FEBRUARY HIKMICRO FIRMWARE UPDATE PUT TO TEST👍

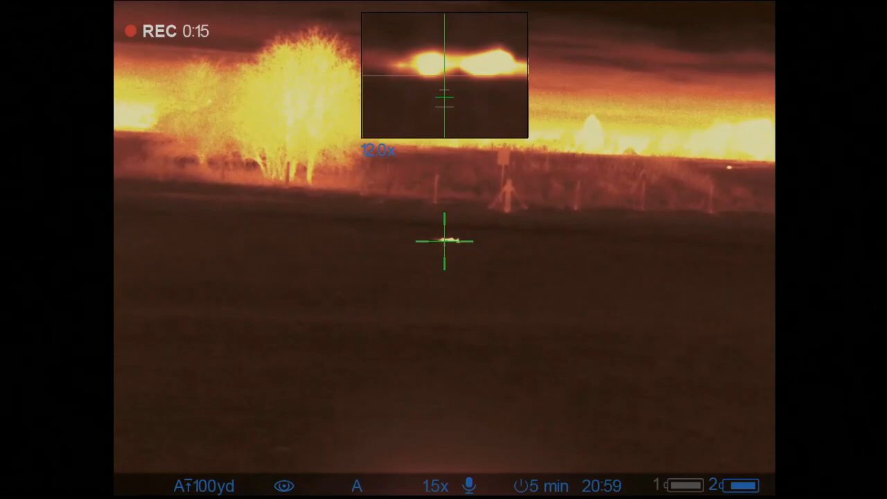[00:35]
On top of it is the Hike MicroStella SQ50,
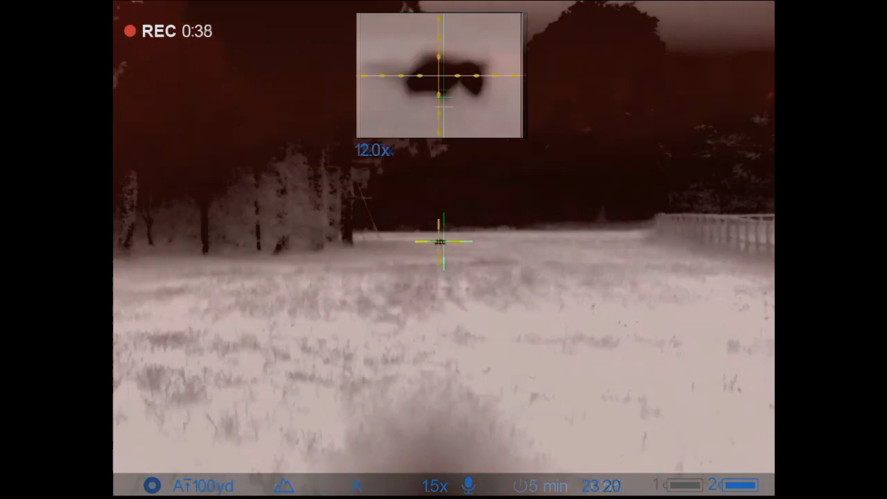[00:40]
and the reason I've gone out on the spear of the moment is because Hike have finally released their new firmware updates, as promised.
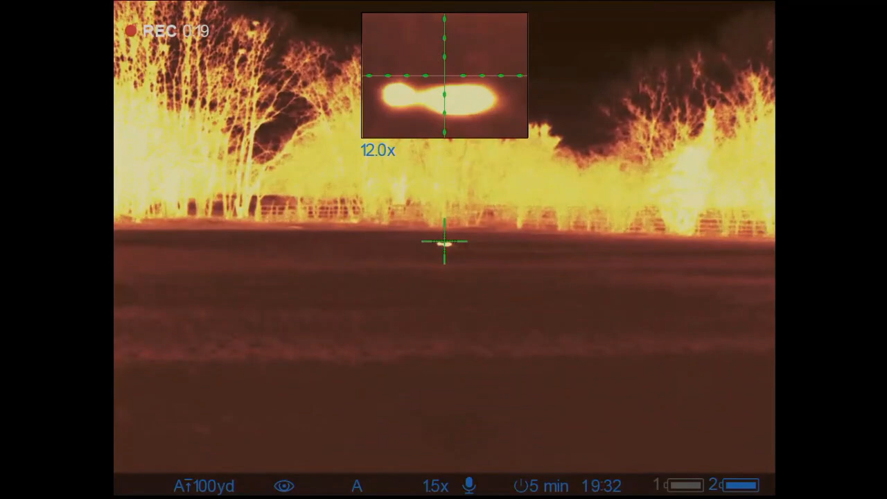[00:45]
So I've updated all my kit,
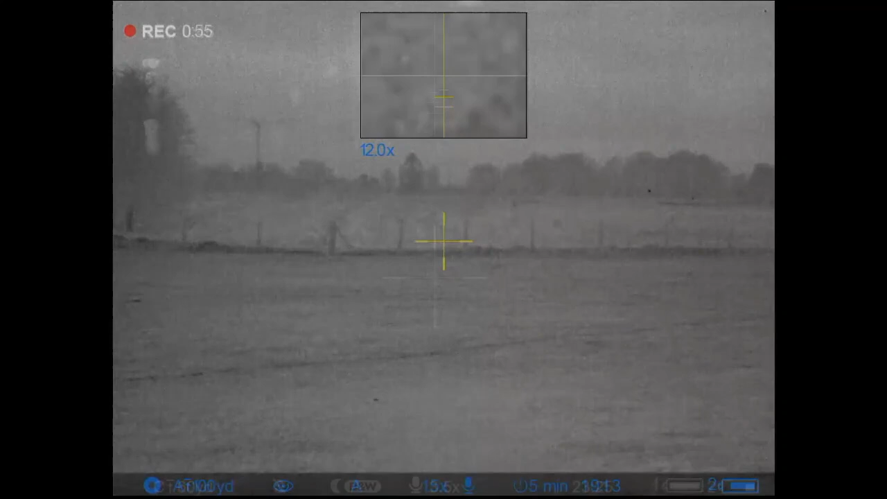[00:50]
and I'm really keen to see if they've done any of the modifications I suggested some months ago in an email.
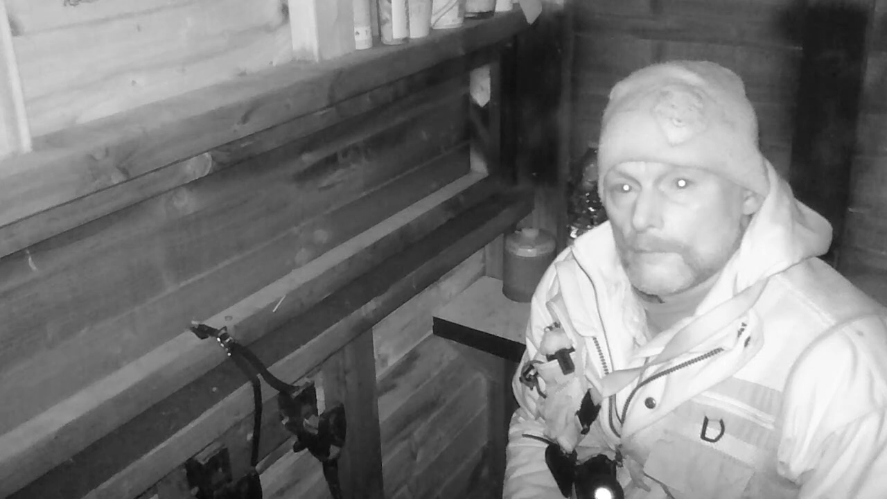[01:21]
Primarily because the new firmware update for the Hike Micro products came out today, so I've upgraded my Griffin, and I've also upgraded the Stella, so I'm just really keen to see how good those upgrades are, and if they've done some of the things that I suggested in an email to the Hike Micro team. Now, as I was walking around here, around the corner of the silage stack, I looked across with the Griffin, and just around the edge of this shed, there was a fox.
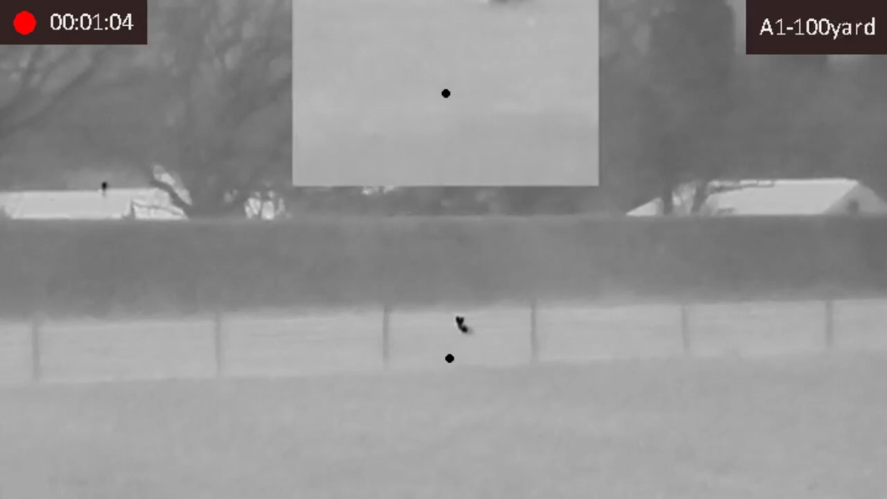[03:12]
I'm just going to see what he does.
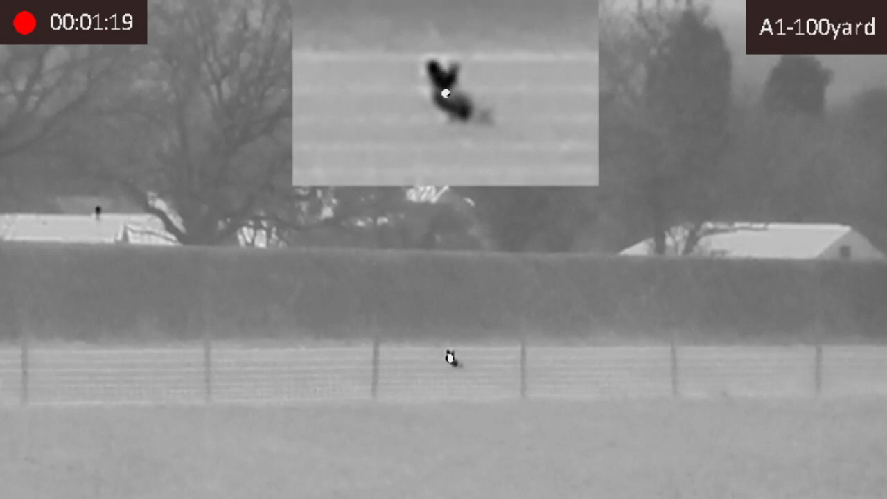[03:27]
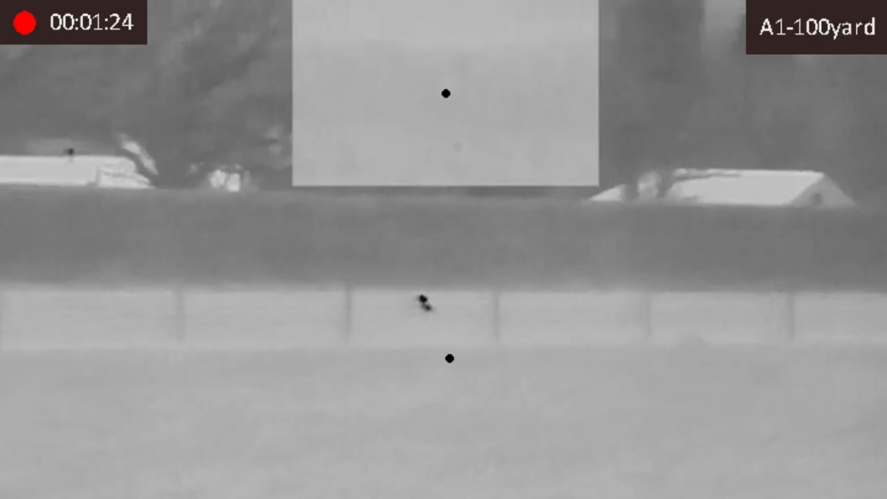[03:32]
I'm just going to see what he does. I think he's having a dump.
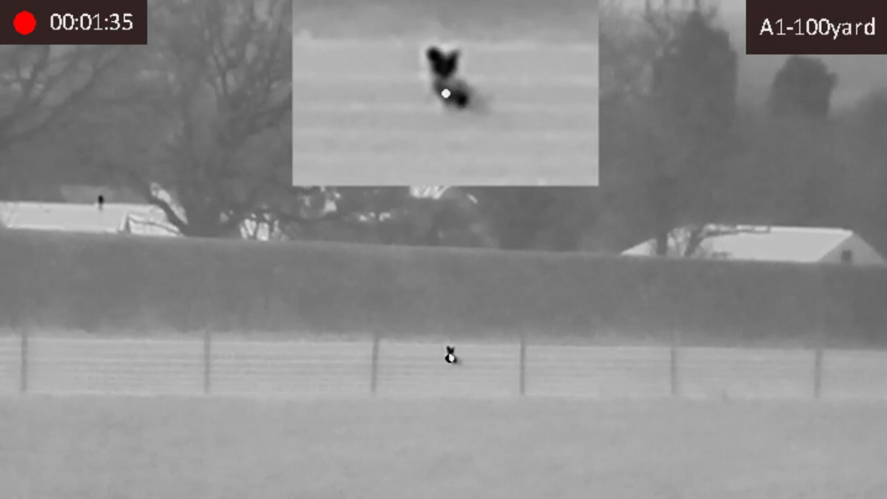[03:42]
I think he's having a dump.
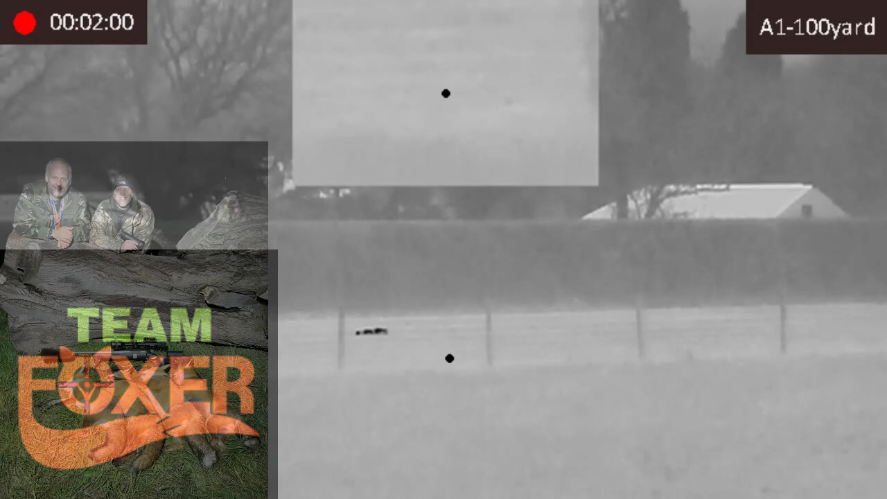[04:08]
I sent a message to Robin earlier on, so I was out to try out the new Stellar with its updates, and I've put a different reticle on.
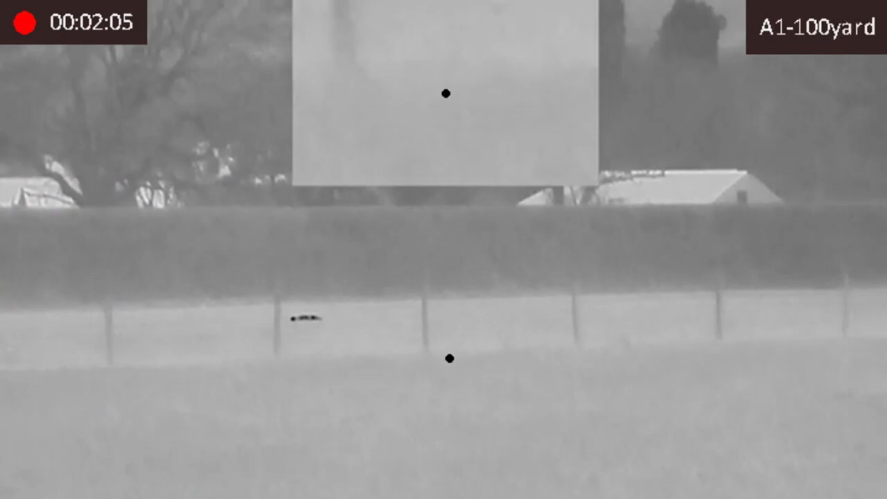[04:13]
I've gone for the little dot, because it's quite a nice, bold dot, and quite easy to see.
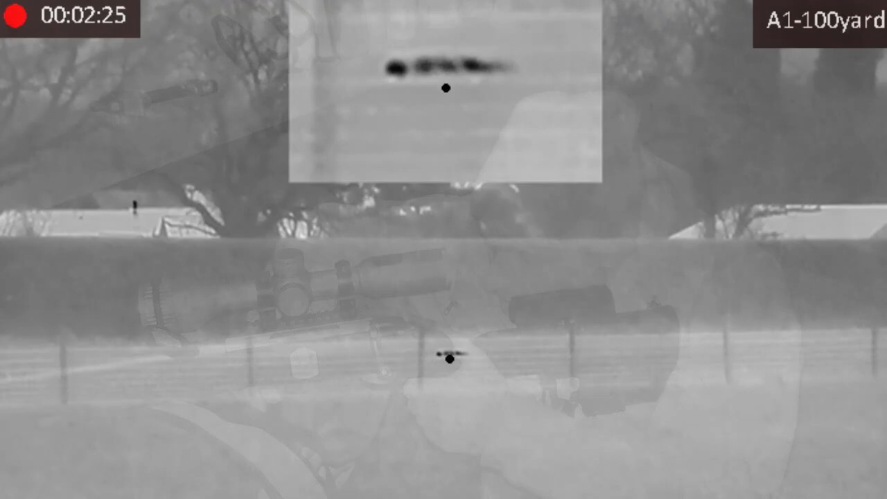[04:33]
Well, the only way to find out is to try it out, and as you can see there, that dot has certainly held zero, so I'm going to have a look around, and I'll go and pick him up.
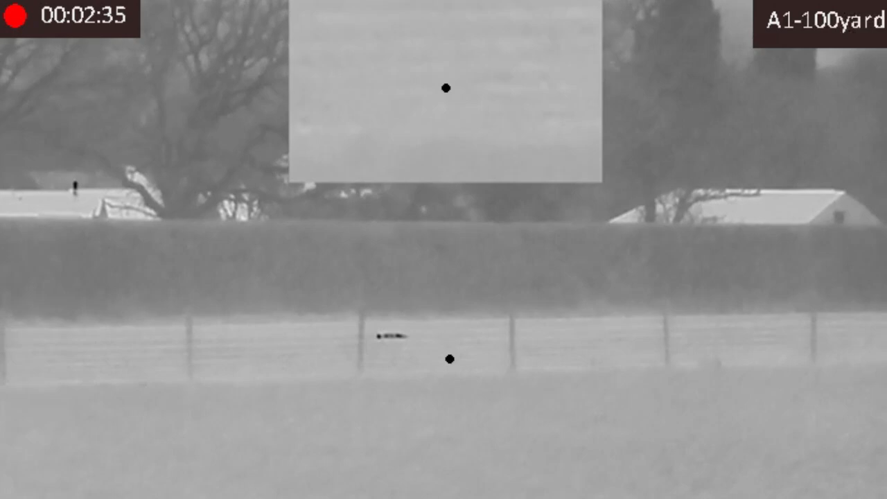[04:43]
But really pleased with that, and that zoom, just zooming up that main picture, that's exactly as I said to them, what they need to do, leave the whole picture open,
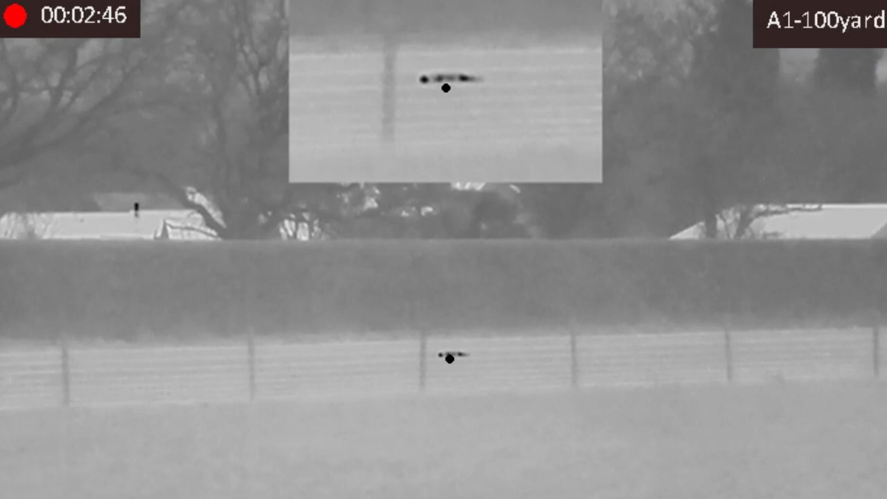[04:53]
and just zoom up on that picture-in-picture, so the thing you're looking at. Well done, boys. Good job.
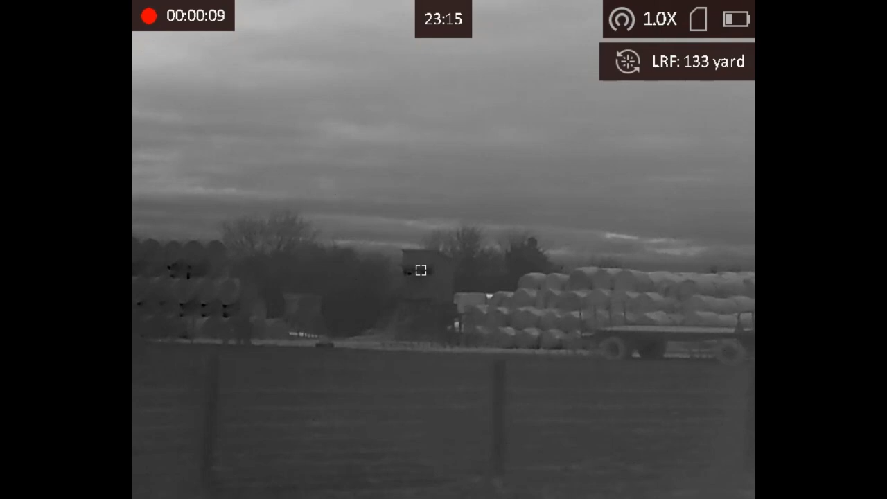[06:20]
So I just range-find the shed from where the fox was, and the X is where I'd seen that fox when I arrived this evening. So 1.33 back to the shed, so happy with that.
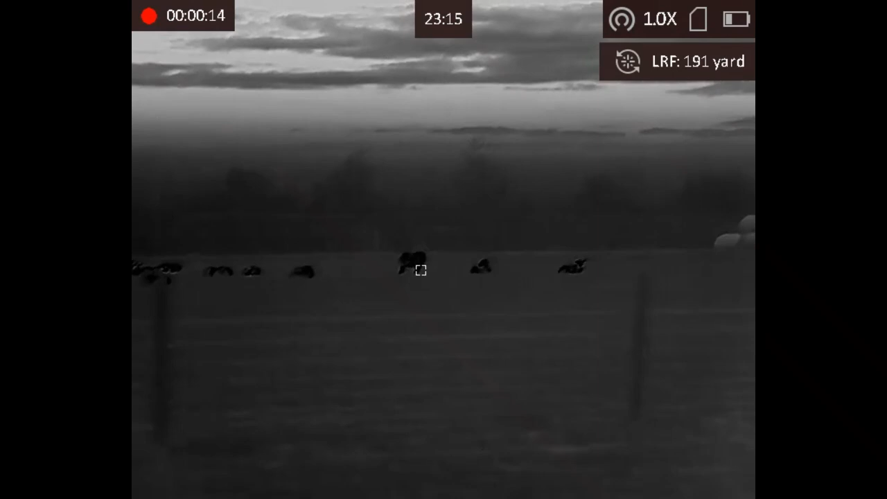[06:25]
Have a quick look around, because mating season, there could be something following on close behind with the vixens in heat.
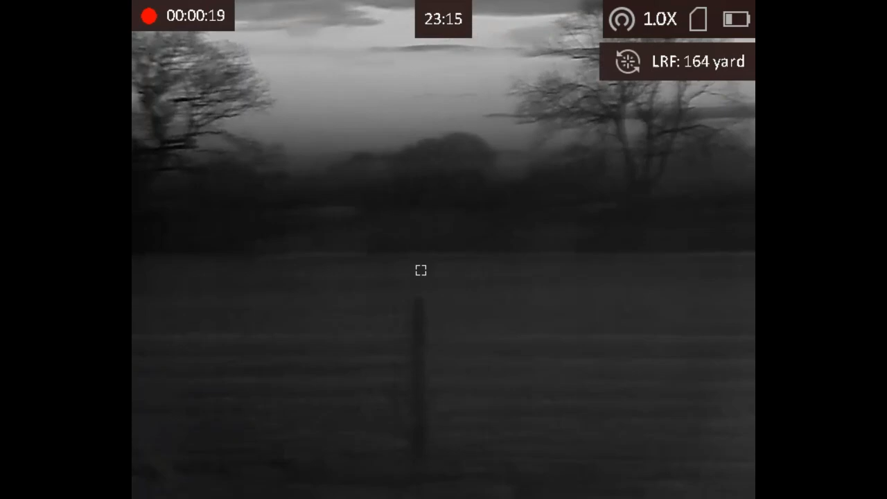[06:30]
So checking the usual sort of places where they come in, nothing there. So the score so far is foxes nil, hike micro one.